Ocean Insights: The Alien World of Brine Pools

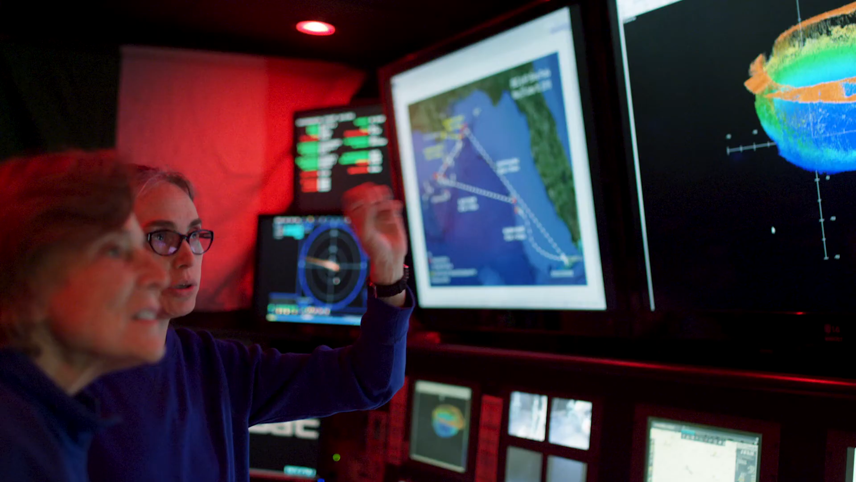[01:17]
And we drop targets as we go, so we know exactly where we sample.